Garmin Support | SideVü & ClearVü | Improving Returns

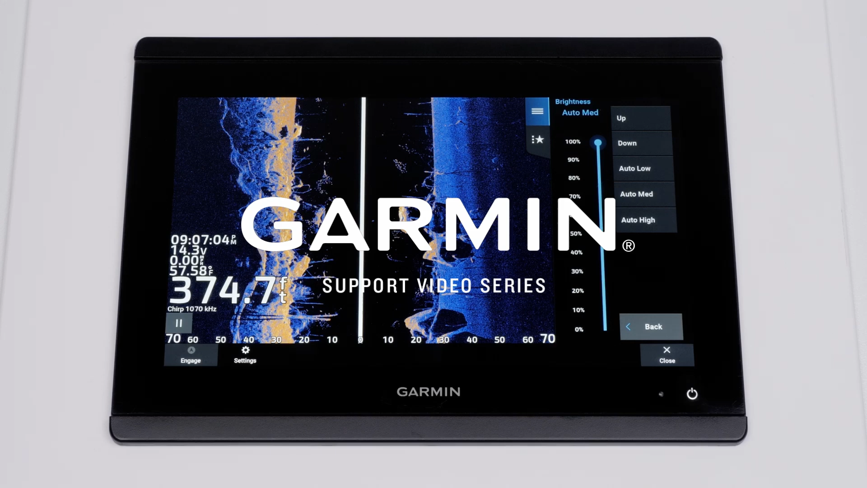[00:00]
On screen: depth 374.7 ft
Today we're going to show you how to improve your side view and clear view sonar image using the sonar settings of the chart plotter.
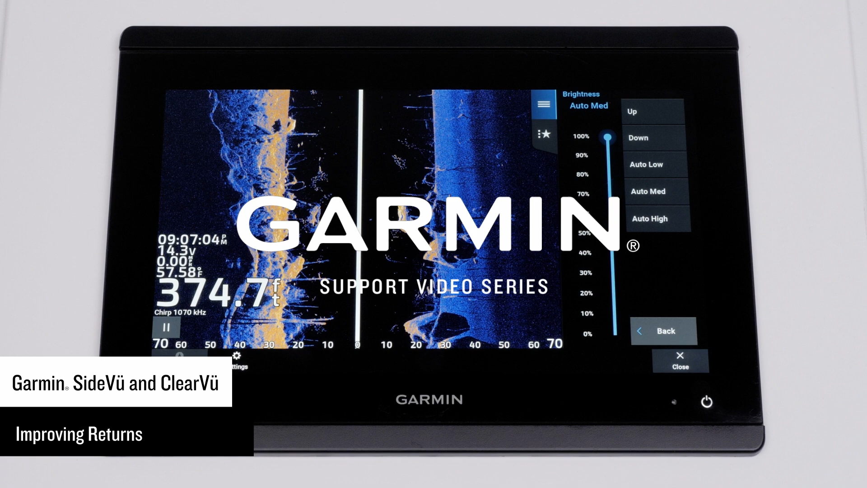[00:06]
On screen: depth 374.7 ft
When on the water, changing water conditions can have a significant impact on the clarity of a sonar reading or its ability to display targets of certain sizes. Some sonar settings can be adjusted to compensate for this. Make one change at a time to see how the image is affected before making another.
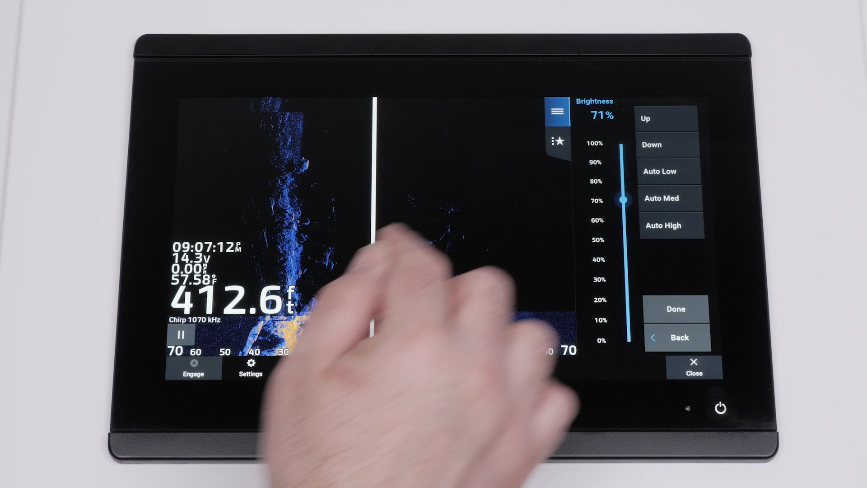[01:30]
On screen: depth 412.6 ft
You can lower the brightness to see the highest intensity signal returns on and to remove lower intensity returns and noise. You can increase the brightness to see all returns. This will also increase noise and can make it more difficult to recognize actual returns. Select done once you have made your adjustment.
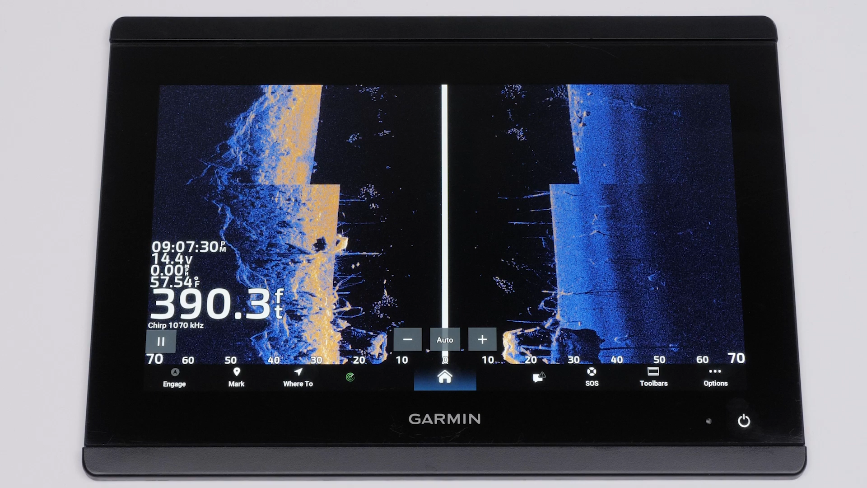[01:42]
On screen: depth 390.3 ft, water 57.54°F
You can also adjust contrast. This setting is used to change the color intensity and highlight areas of interest. Increase the contrast setting if you want to highlight smaller fish targets
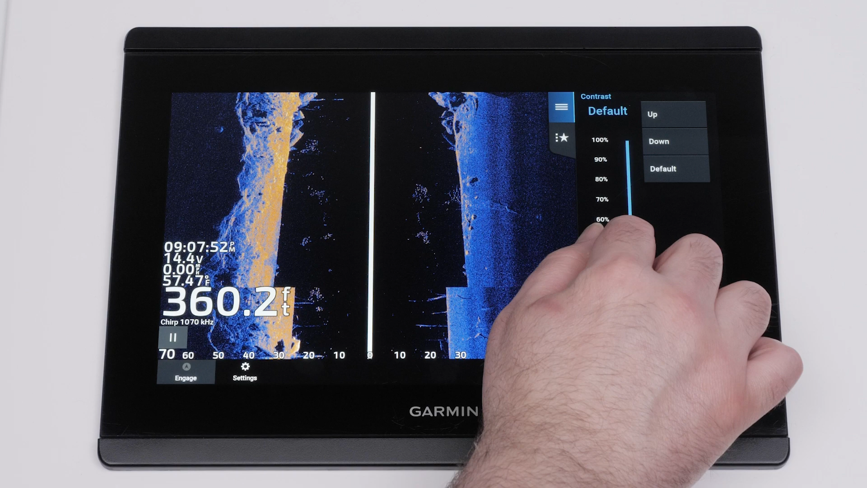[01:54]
On screen: depth 360.2 ft
or create a higher intensity display of a target.
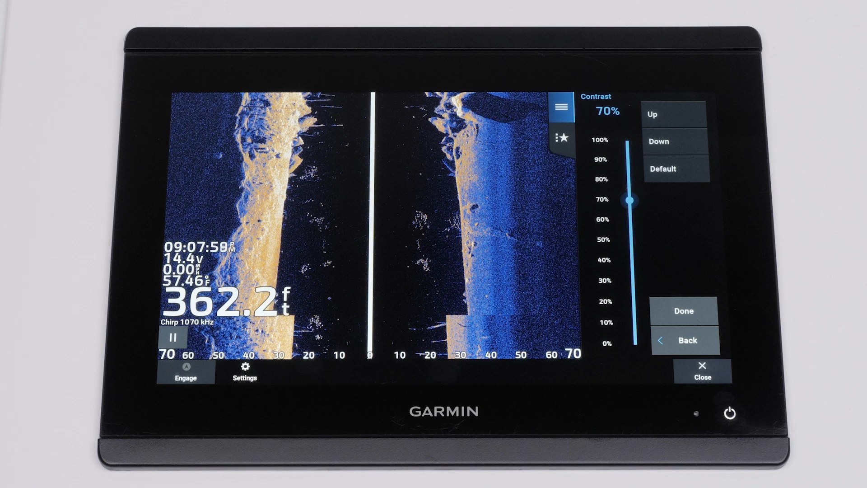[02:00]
On screen: depth 362.2 ft, water 57.46°F
Reduce the contrast to reduce the intensity of the return. You can change the color scheme from the appearance settings. This sets the color scheme to the sonar view with over 15 different color schemes to choose from.
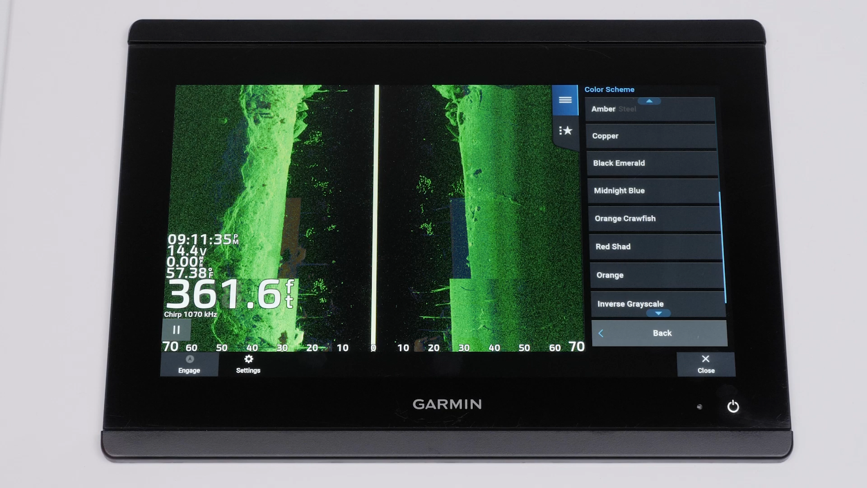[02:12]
On screen: depth 361.6 ft
Depth line adds a quick reference depth line to the sonar image.
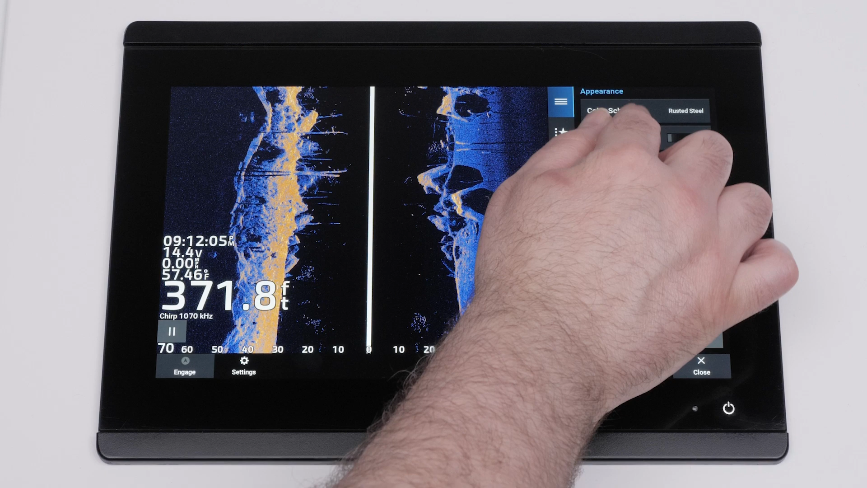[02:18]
On screen: depth 371.8 ft, water 57.46°F
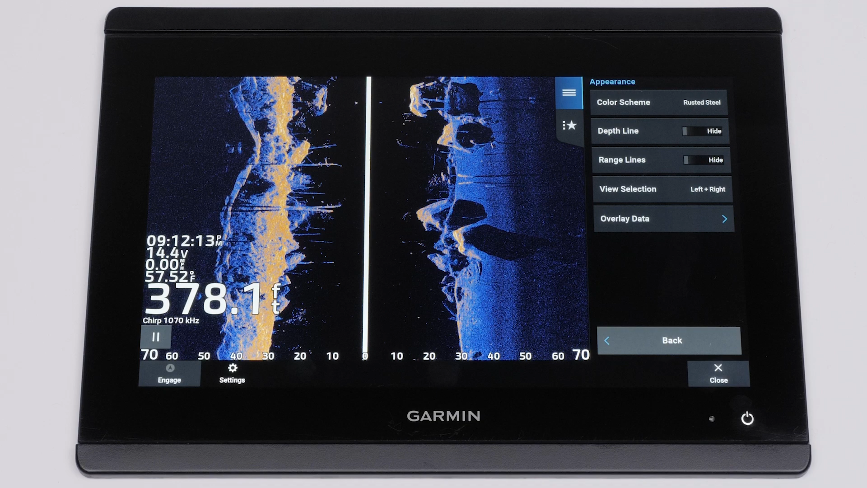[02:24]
On screen: depth 378.1 ft
Range lines shows the vertical lines indicating the distance to the right and left of the boat. This setting is only available for side view sonar.
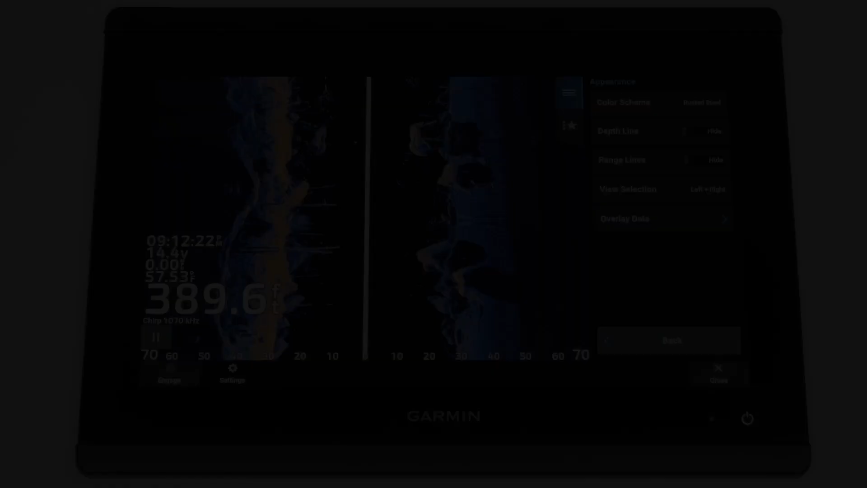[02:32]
You can now adjust the noise reject settings. Interference and TVG can be adjusted.
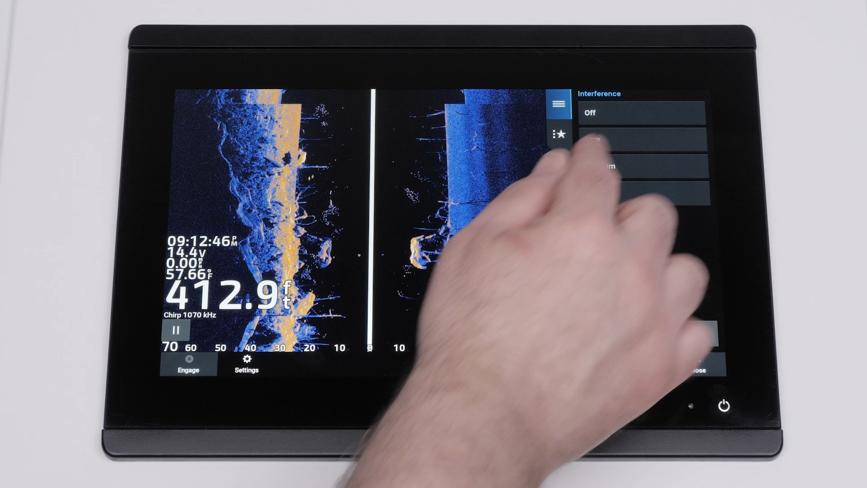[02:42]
On screen: depth 412.9 ft
Interference reduces the effects of interference from nearby sources of noise such as a trolling motor. You should use the lowest interference setting possible.
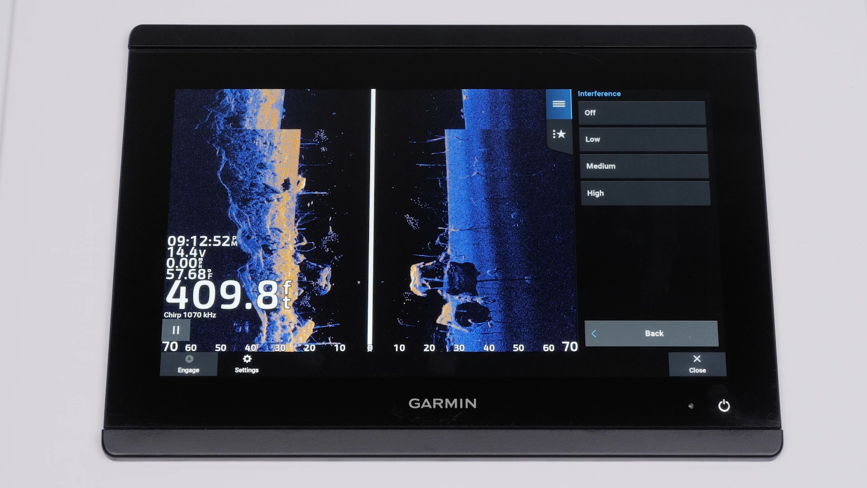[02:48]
On screen: depth 409.8 ft
If the highest interference setting does not resolve the issue, the transducer installation may need to be adjusted.
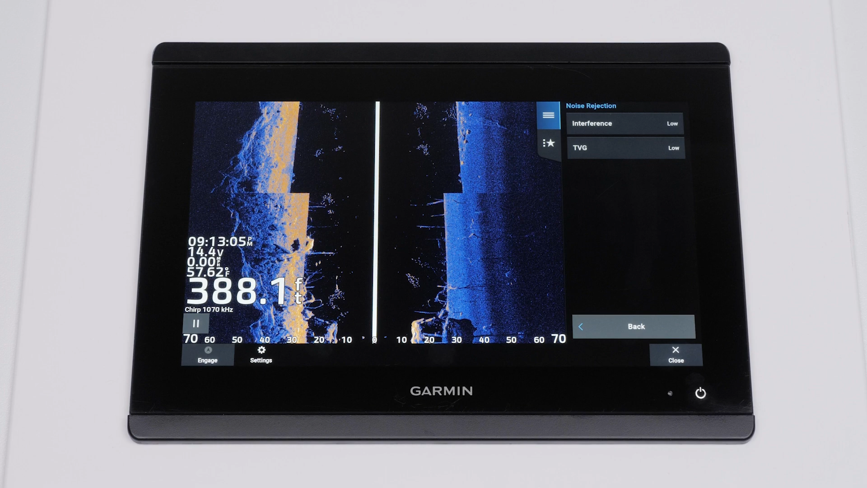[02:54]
On screen: depth 388.1 ft, water 57.62°F
TVG or time varying gain reduces surface noise and the appearance of returns to compensate for weak sonar signals in deeper water. Increased TVG will make the colors associated with fish targets and low level noise appear more consistent in various depths.
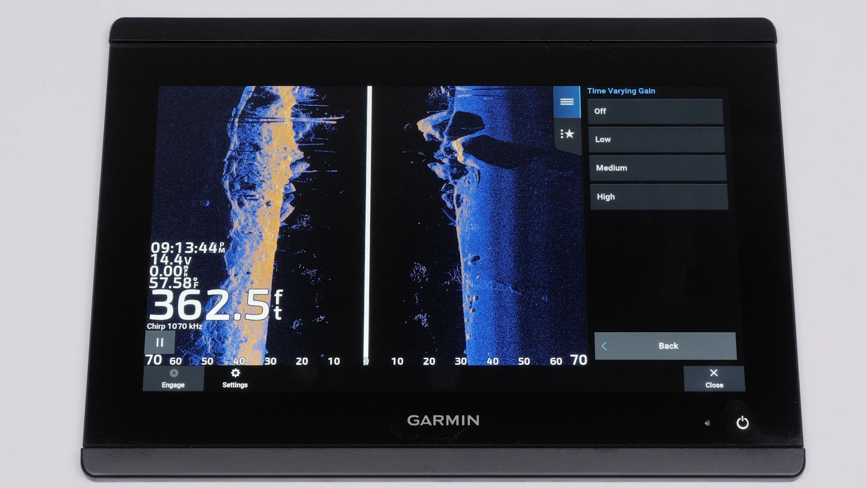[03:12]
On screen: depth 362.5 ft, water 57.58°F
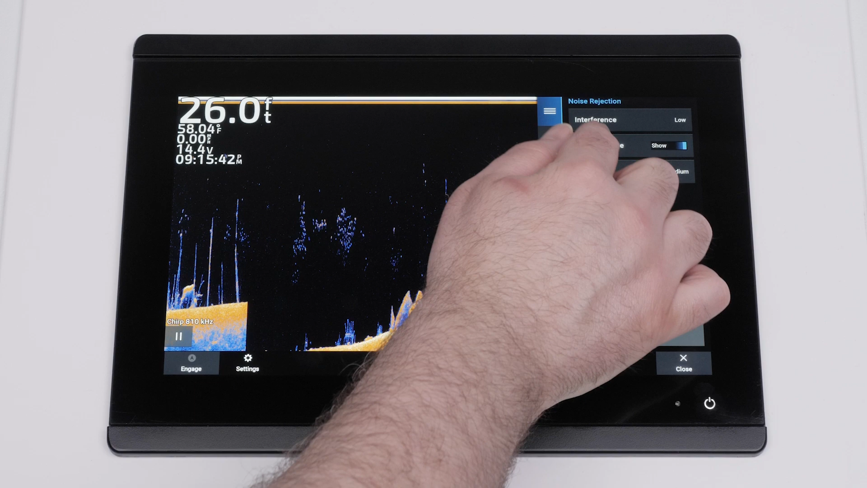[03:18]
On screen: depth 26.0 ft
Clear view sonar will have an additional noise reject setting called surface noise. This option can be toggled on or off.
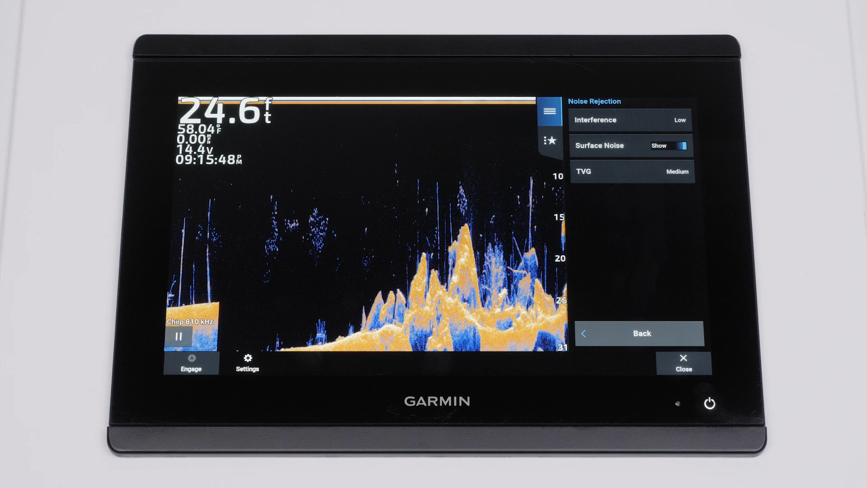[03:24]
On screen: depth 24.6 ft, water 58.04°F
Surface noise hides noise on the surface to reduce clutter on the sonar display.